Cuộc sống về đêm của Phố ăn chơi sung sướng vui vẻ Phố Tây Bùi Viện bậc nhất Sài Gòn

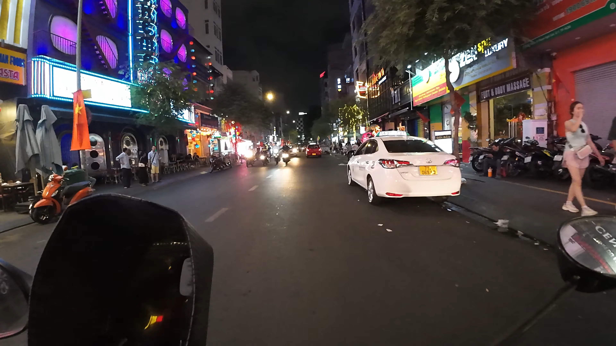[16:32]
Ánh đèn lấy chớp chớp đông vui, giống như là Hồng Kông. Các bạn thấy là mấy cái quán nhậu vỉa hè, quán bar vỉa hè rất là vui ha. Rồi các quán Huế cũng có khu vực này, chụp ảnh, mở cửa hàng tiện lợi, các chuỗi cửa hàng tiện lợi 7-Eleven, Circle K, Family Mart đều tập trung khu vực này.
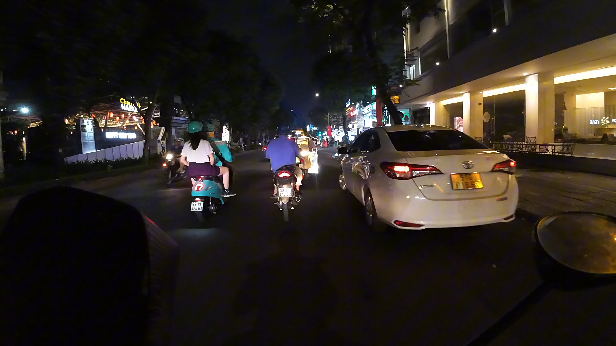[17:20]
khách sạn rất là sang, khách sạn cũng rất là lâu đời rồi các bạn. Đèn đốm rất là vui.
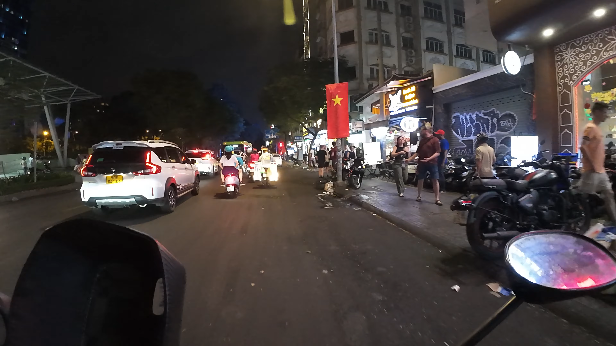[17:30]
Hotel Kim Khôi, có các hotel từ 3 sao, 4 sao tới 5 sao tại đây.
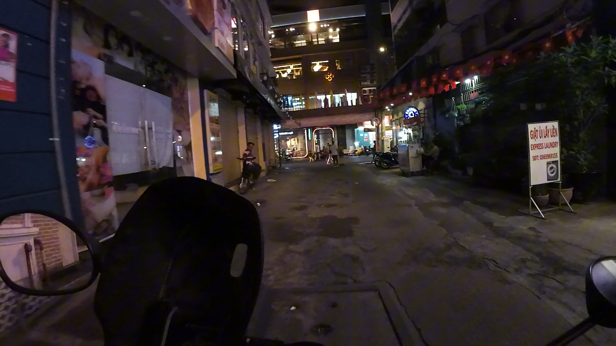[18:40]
Findeli, sáng đèn mọi lúc mọi nơi.
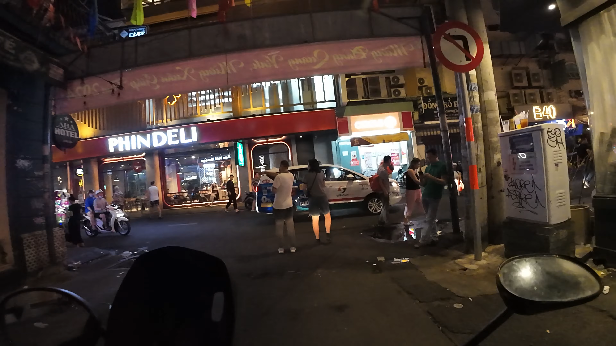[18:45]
Rồi mình lại vòi phải vào phố Bùi Viện.
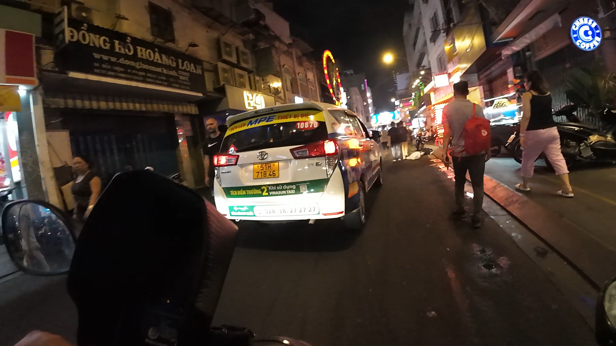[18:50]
Một chiếc taxi đang vào khu vực này để đón khách. Khu vực này thì đỡ đông khách nha các bạn, thì có thể vào xe được.
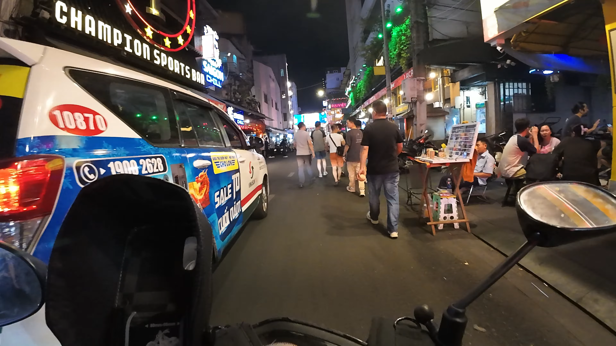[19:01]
Còn khu vực phía trước chúng ta thì đường rất là nhỏ, cho nên xe hơi vào buổi tối không được.
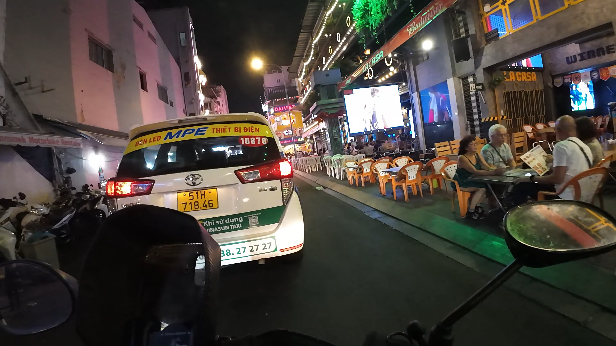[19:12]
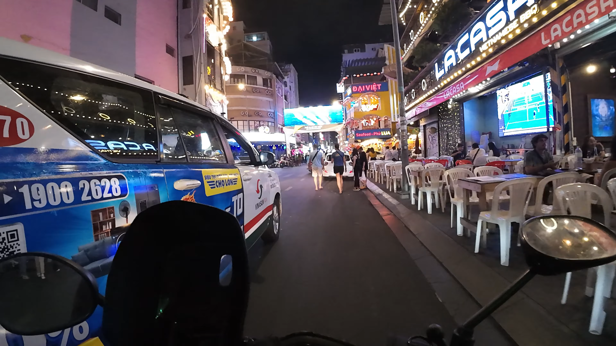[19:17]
La Casa, một quán rất là dài, kéo dài tới tận góc đường luôn.
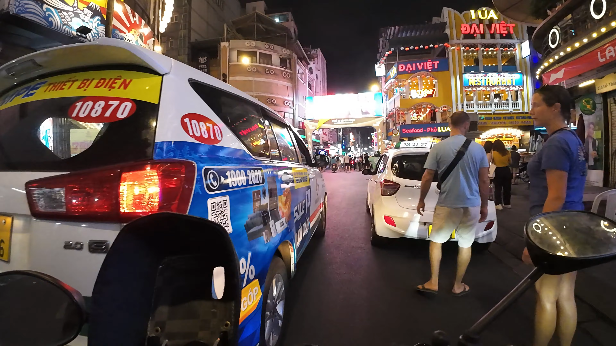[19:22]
Rồi Đại Việt Seafood, phở lúa. Go là nhiều chuỗi cửa hàng, nhiều quán bar, pub xung quanh đây.
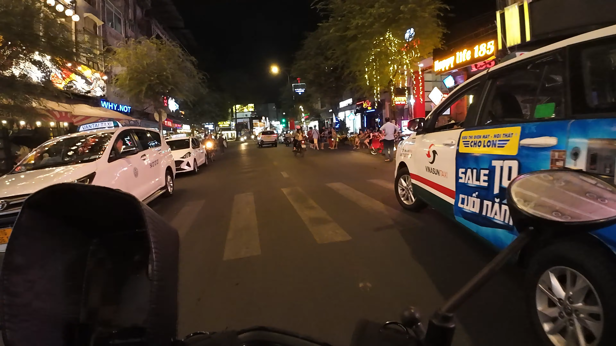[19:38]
Lại vào trái vào đường Đề Thám. Các em chân dài ngồi trước. Chúng ta về phải vào đường Trần Hưng Đạo. Chúng ta tham quan các khu vực xung quanh. À, có cái nhà hàng xung quanh, quán bia, bia hè cũng đang đóng cửa.
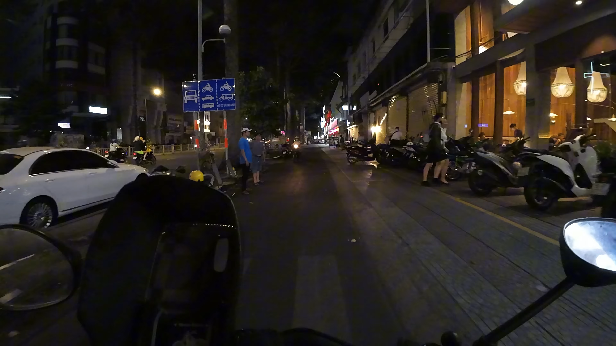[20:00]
Xung quanh là chúng ta thấy là các cửa hàng, các shop, các văn phòng, văn ốc nha các bạn, cậu ốc cũng đông khách mà mình phải lách ra bên ngoài để mình đi, đông vui. Nhưng mà lúc trước khu vực này là đường Trần Hưng Đạo này đông vui hơn nữa, nhưng cũng nhiều quán buôn bán không được thì họ cũng đóng cửa.
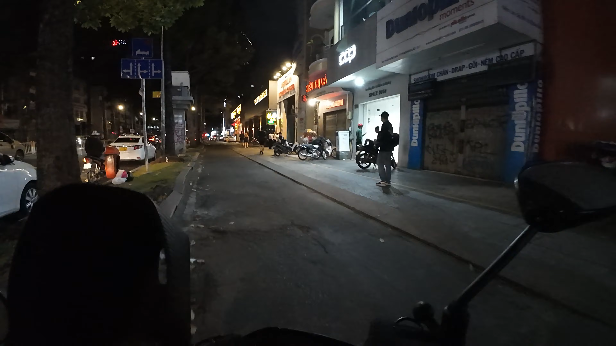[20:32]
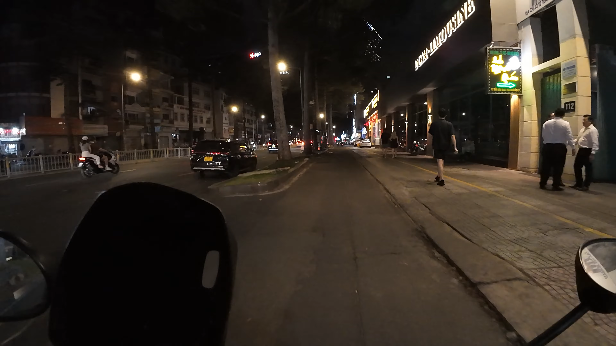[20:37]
Đây là showroom ô tô, các bạn có muốn mua xe cũng ra khu vực này.
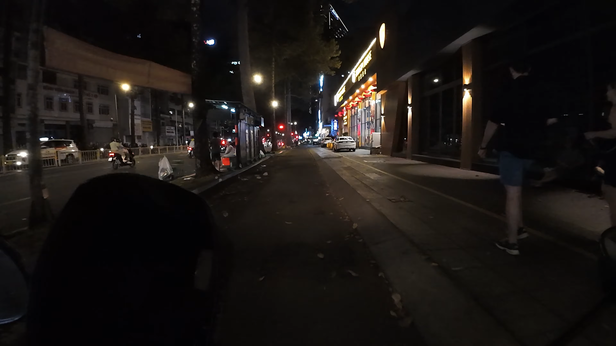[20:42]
Nhà hàng rất là sang trọng, Dragon House. Rồi chúng ta thấy Tokyo Deli cũng nhà hàng Nhật,
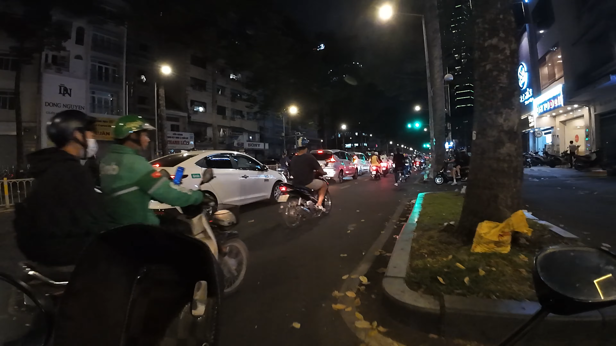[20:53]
sushi, restaurant, bar, nhà hàng sang trọng, Serbian Matcha cà phê nha các bạn, những cái quán cà phê.
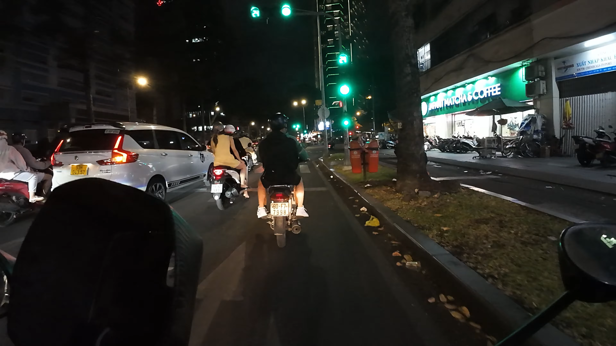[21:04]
Thì các cô chú nam mê cải lương ngày xưa sẽ nhớ về rạp Hưng Đạo ngày xưa là rạp Trần Hữu Trang bây giờ nằm bên phải chúng ta.
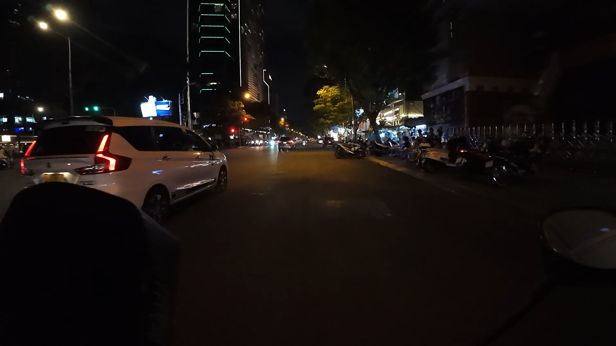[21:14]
Cuối những năm 1967, rạp Hưng Đạo trở thành đại bản doanh của đàn Thanh Minh, Thanh Nga. Tất cả những tuồng mới như là Con Gái, Chị Hằng, Áo Cưới Trước Cổng Chùa, Hoa Mộc Lan đều khai trương tại rạp Hưng Đạo và diễn liên tục khoảng một tháng trước khi chuyển đến các điểm diễn khác. Nhiều suất khác chưa đến 10 giờ sáng mà phòng vé đóng cửa và đã treo bảng hết vé. Suốt thời gian này, rạp Hưng Đạo được xem như là thánh địa của cải lương.
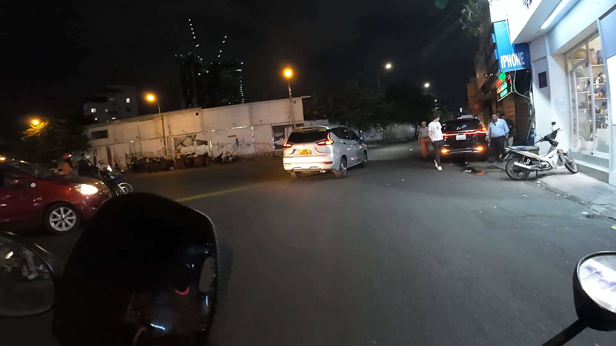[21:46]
Chúng ta đang về phải vào đường Cống Quỳnh nha các bạn. Các khách du lịch đang dạo phố đêm vào buổi tối.
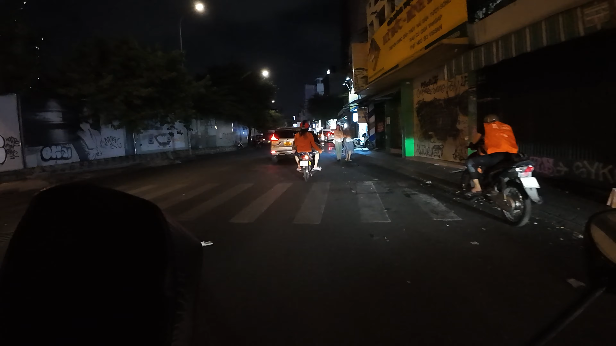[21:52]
Giống như mình đi du lịch thì mình cũng dạo
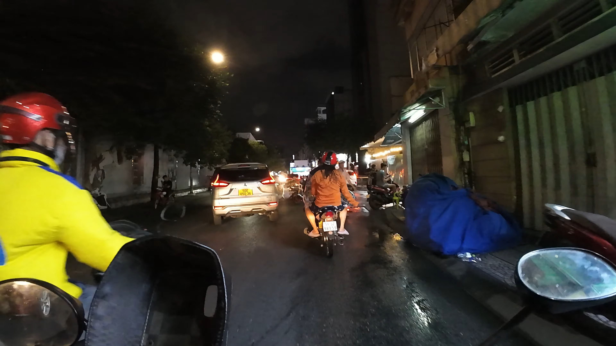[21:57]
đêm để khám phá khu vực xung quanh có những gì.
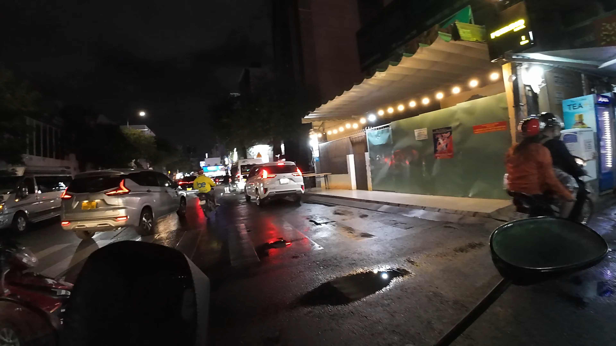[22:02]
Một chiếc xe máy không biết vì sao dừng giữa đường các bạn.
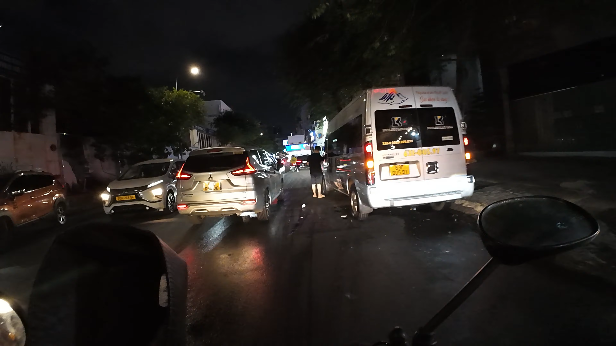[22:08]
Khu vực này có lẽ là trời mưa, trời mới mưa mưa xong.
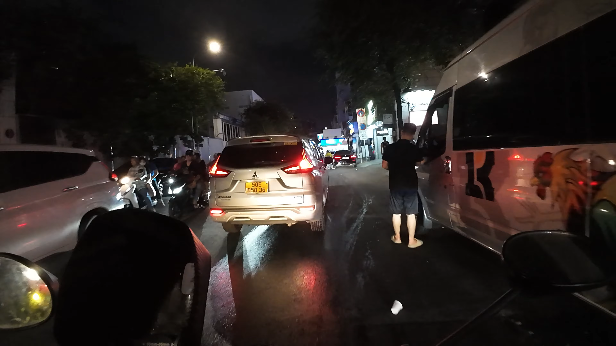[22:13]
Mình sẽ quẹo phải vào đường Bùi Viện và mình bắt đầu khám phá từ
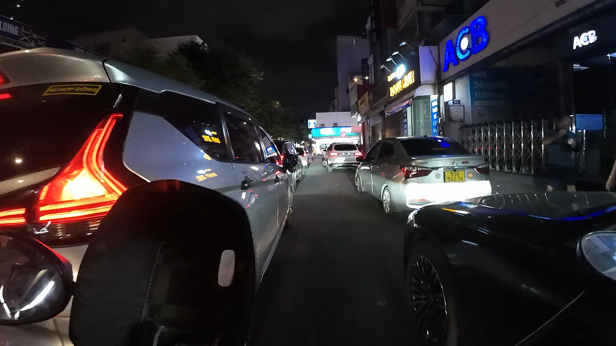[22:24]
đầu đường Bùi Viện giao với Cống Quỳnh vô trong đến hết phố Bùi Viện. Chúng ta bắt đầu vô lại nha các bạn. Đây là Phúc Long ha, đầy đủ thương hiệu cà phê nổi tiếng có trong khu vực này. Khu vực này thì không gom nhịp mà khúc giữa nha, cũng 10 tiếng mà khúc giữa.